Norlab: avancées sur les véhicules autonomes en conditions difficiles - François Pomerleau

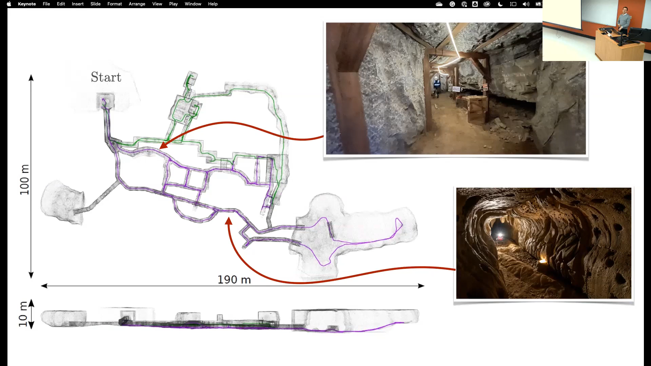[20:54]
Donc, ils ont pris plusieurs salles et ils ont construit tout ce décor-là à l'intérieur. Ça vous donne aussi une idée de la grandeur d'environnement qu'on avait à explorer. Pour la finale, je crois qu'on avait 30 minutes. 30 minutes d'installation, 30 minutes d'exploration. Ça va assez vite. Et côté urbain, ils ont littéralement reconstruit une station de métro au complet avec les panneaux, les tuiles, le carrelage, les indications et autres.
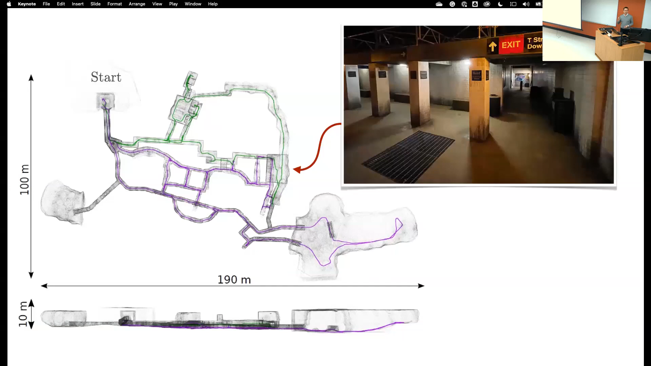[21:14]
Des publications qui ont sorti de cela, on a réuni toutes les plus grosses équipes à l'international avec leurs solutions de SLAM. C'est peut-être une des différences avec géomatique et la robotique. C'est qu'on travaille tous sur des représentations 3D de l'environnement, donc l'information géospatiale. Pour nous, par contre, il faut que cette information-là arrive en temps réel.
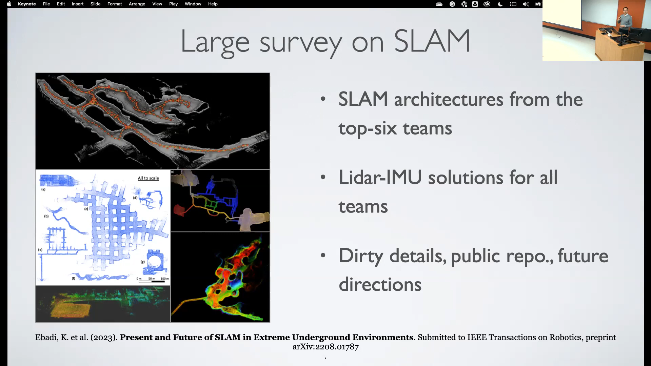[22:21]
Et on a fait une mise à jour avec un survey qui présente les différentes solutions de toutes les grosses universités. Donc, j'étais assez content qu'on ait pu participer à cette publication. Si vous êtes intéressé des solutions de localisation, ils sont de toutes les équipes. Ils sont listés dans un document au lieu de courir après toutes les publications des équipes. On a pu aussi publier. Donc, on peut se douter, on n'a pas accès au GPS. Donc, c'est assez difficile d'avoir des points d'ancrage qui sont globaux. Par contre, dans nos solutions qu'on développe ici, maintenant, on stabilise avec le vecteur de gravité qui est à peu près le Q global qui,
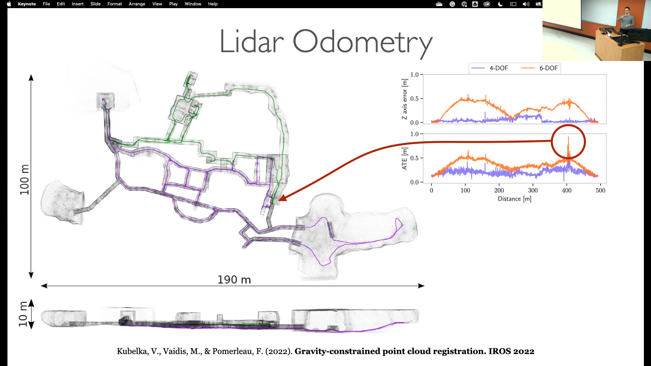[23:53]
Fait que si les robots s'étaient rendus plus loin, parce qu'il y a eu beaucoup d'autres problèmes, ce n'était pas la localisation de problèmes. Il y avait un problème d'intégration au niveau système. Les solutions qu'on déploie, en passant, elles sont en source ouverte et disponibles sur GitHub pour les solutions.
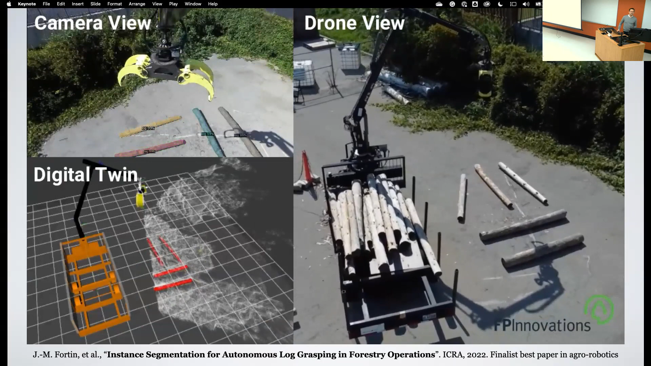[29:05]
En collaboration avec FP Innovation, on a déjà commencé, c'est la partie perception, la partie robotique, comment est-ce qu'on attache tout ça ensemble.
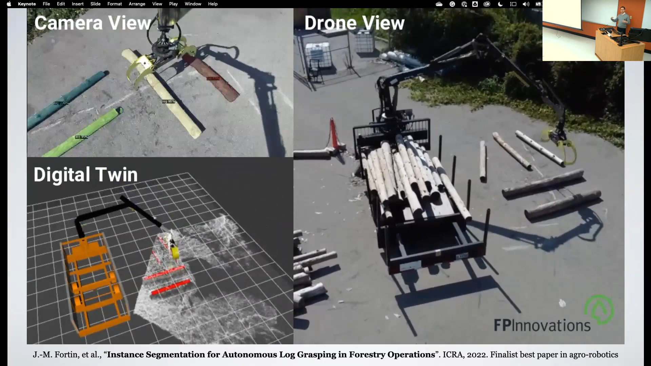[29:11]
C'est très préliminaire.
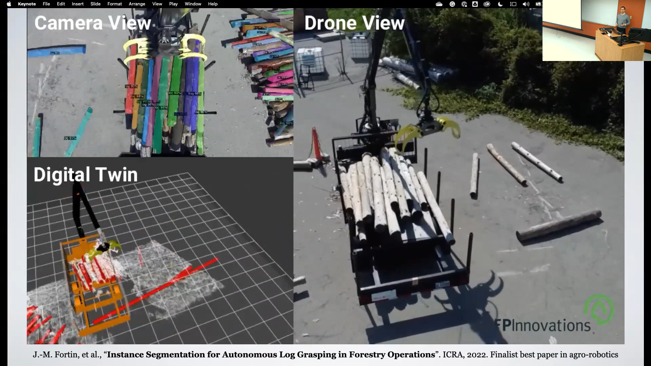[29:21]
Mais après, aussitôt que la publication a été faite, ça a pris deux semaines, en fait, à assembler cette partie-là pour une première démonstration.
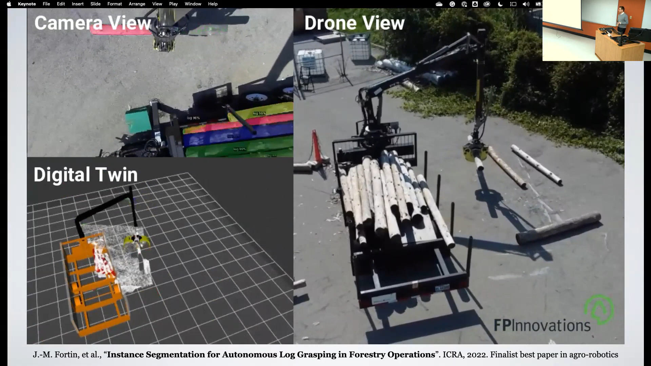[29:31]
Donc, on était assez contents de qu'est-ce qu'il y a eu. Vous avez la caméra.
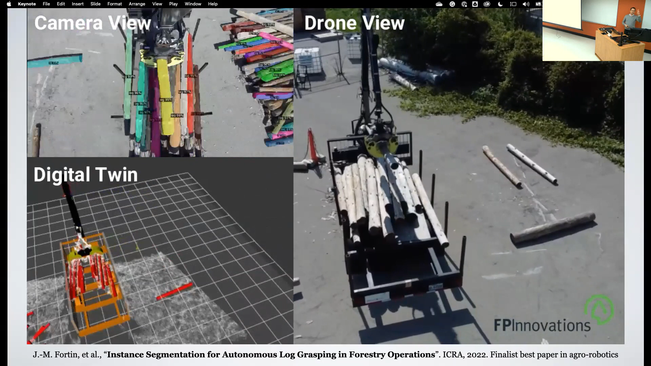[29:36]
En bas, vous voyez le nuage de points et les détections.